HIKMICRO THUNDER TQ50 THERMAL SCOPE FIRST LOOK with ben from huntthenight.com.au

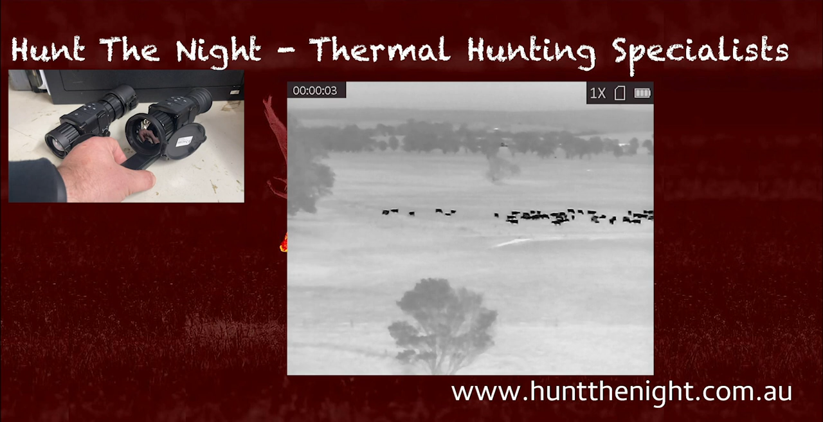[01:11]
This is a 640x512 12 micron sub 35mm device. It is got a field of view of 8.8
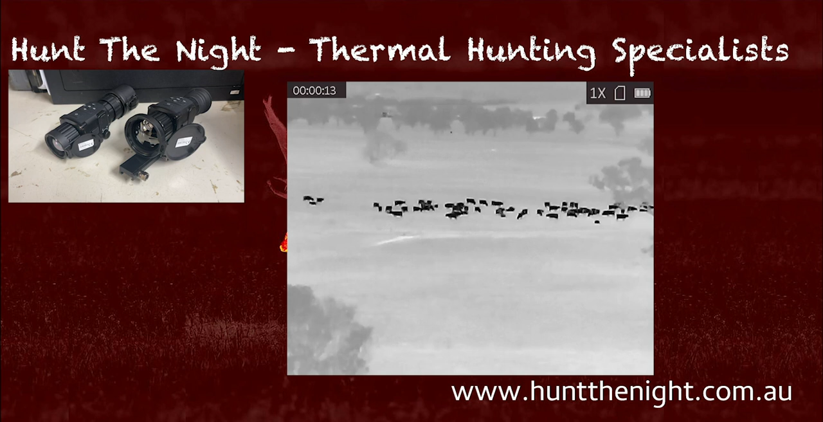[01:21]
degrees by 7 degrees and it's got a base magnification of 2.6. Now you all know I prefer a little more base magnification than less which is what I like.
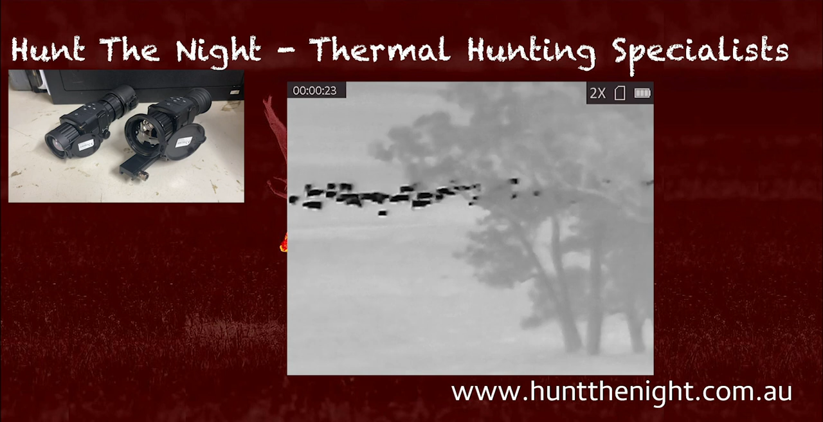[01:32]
You know this 2.6 that fits in for a 640 kind of what I like. It's got an observational distance of around two and a half kilometres and I believe it because I've used it.
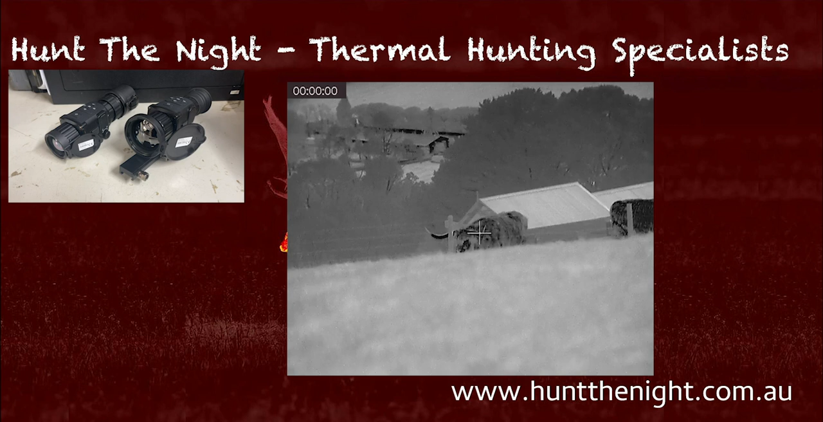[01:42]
I'm rolling footage. You'll see some footage while I'm rolling it and it is a very very attractive little device.
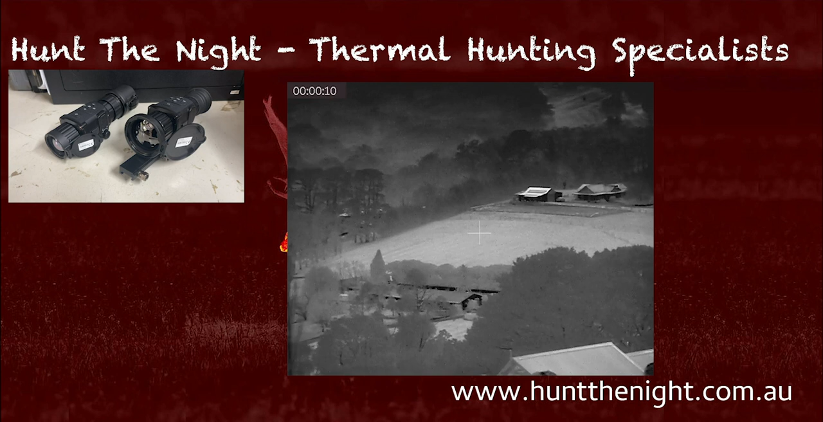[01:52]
One of the things I really really love about the HIC micro image is the black and whiteness of it.
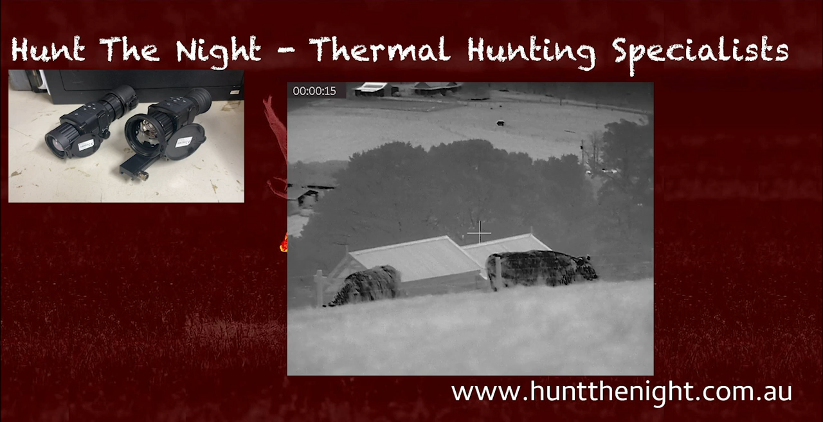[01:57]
I've talked about this a little bit before with my GSCI. It creates a very natural looking picture.
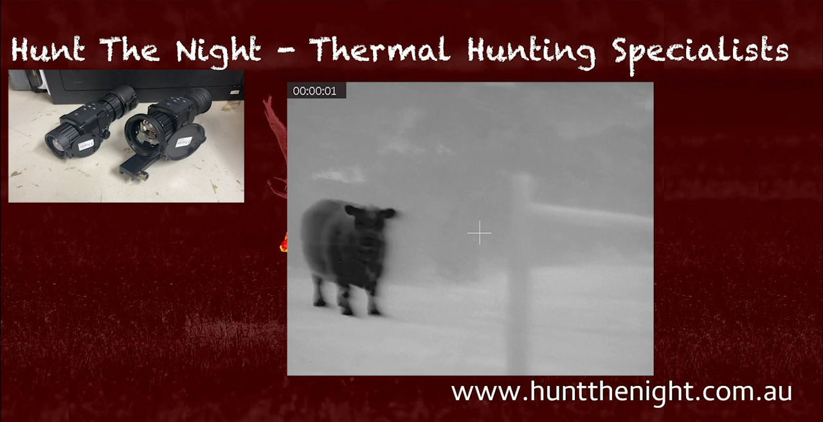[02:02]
That's what I mean. When I'm looking at that HIC micro image that's very similar to what I'm looking at when I'm looking through my GSCI. You know as we see the GSCI doesn't record it as well.
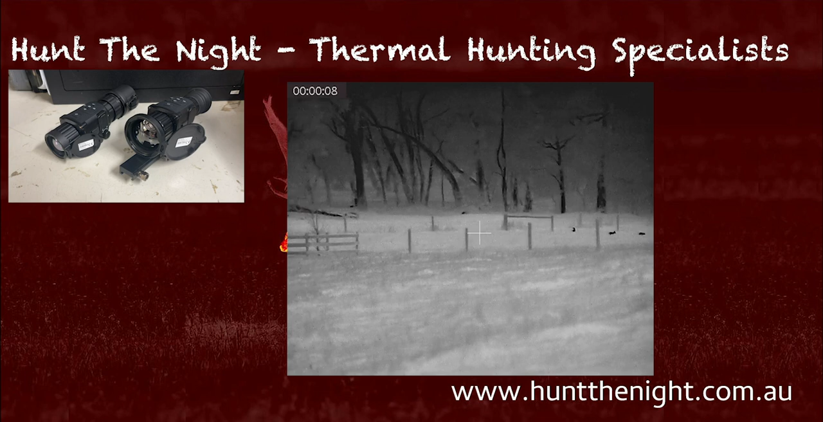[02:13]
But that's kind of what I'm talking about. This device can be used in the three configurations same as this one.
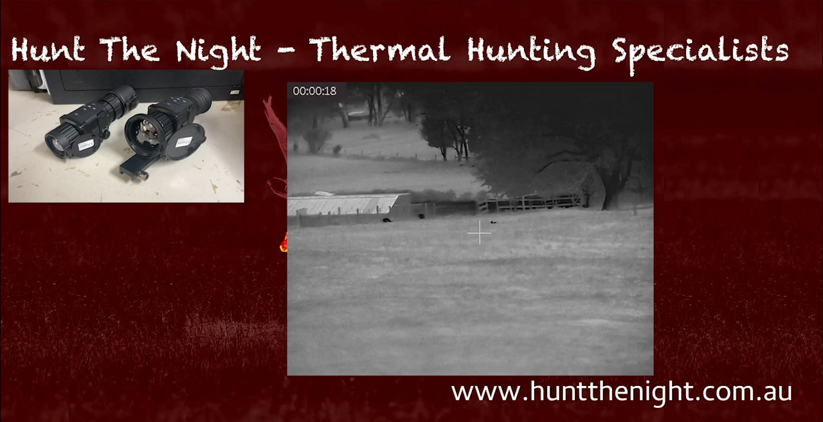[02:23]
Now I've been using this one here as a clip-on at the moment. I absolutely love this device as a clip-on. Seriously. Guys, if you are considering a clip-on, consider this.
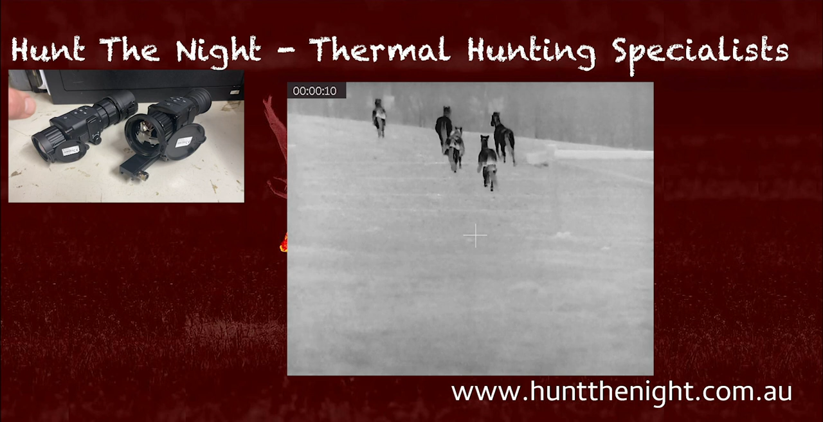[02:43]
But we'll get into that in another video. But you know from my past videos, when I started my clip-on series, I wasn't a fan of clip-ons. And now I'm sitting here going, shit, I really love clip-ons.
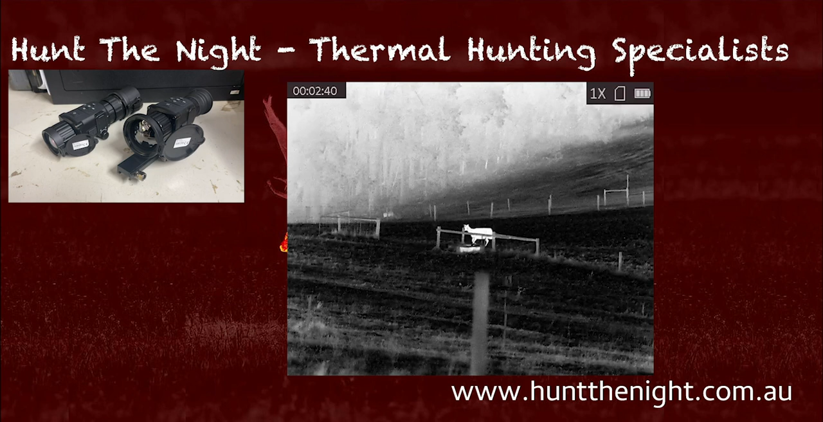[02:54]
Anyway, so this can be used in the three configurations. It takes the same CR123 batteries. It has the same button layout.
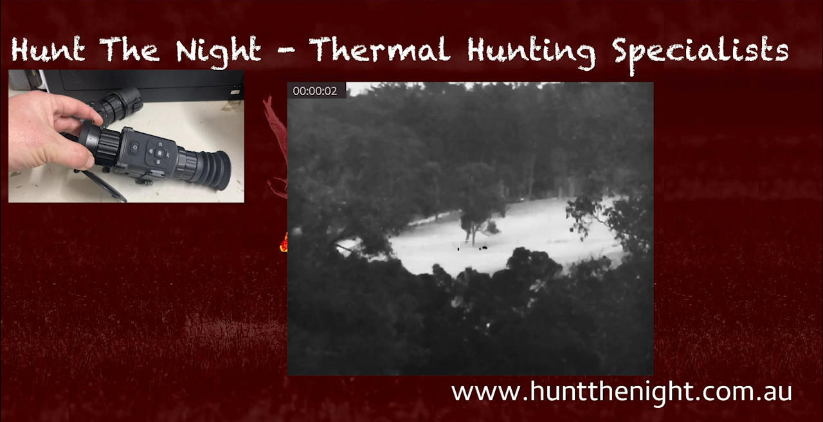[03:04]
And I think this button layout is the best button layout I've ever had on a scope. I love that I can refresh, change my colour palettes, hit recording, zoom, or get into my main menu all from that keypad.
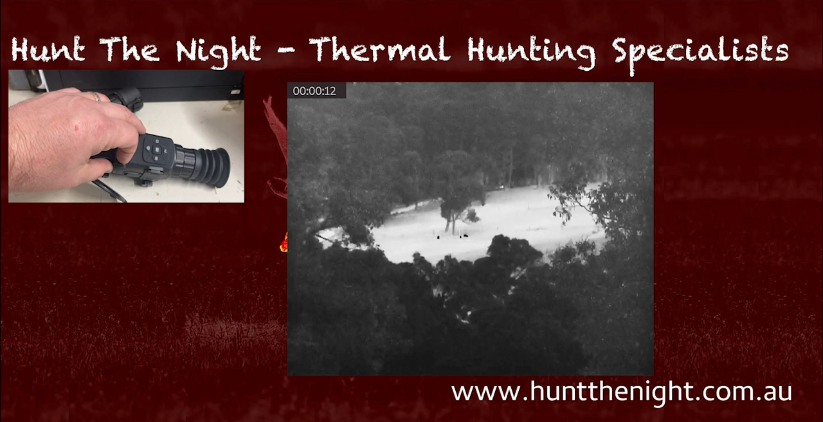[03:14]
It is absolutely fantastic. I love it.
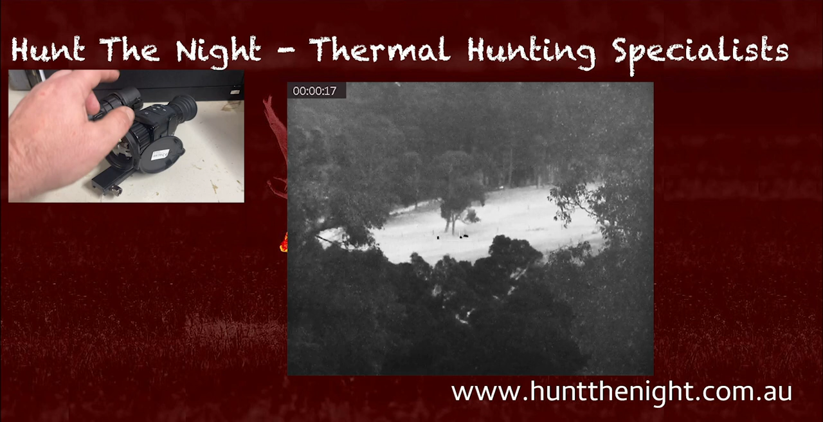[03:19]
Especially the refresh button there. I have really grown to love that button system.
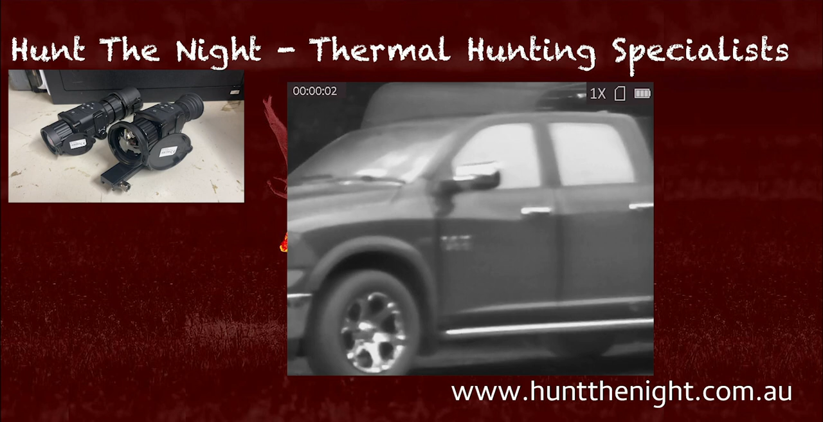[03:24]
The image quality, you've seen the footage, it's rolling. It is fantastic. I am really, really impressed with this device so far. Now I've had it for a couple of weeks and I've been using it in every configuration except as a monocular. Sorry, except as a clip-on. I will use it as a clip-on hopefully later this week. I've shot rabbits with it. I've shot deer. I've, yeah, been very, very impressed with it. You know, it has all the things you expect out of the Hick Micro.